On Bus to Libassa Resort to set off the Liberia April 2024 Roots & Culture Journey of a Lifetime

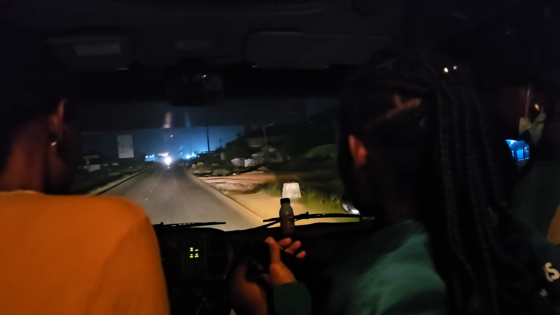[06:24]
i don't see no big potholes or anything in the middle so that's good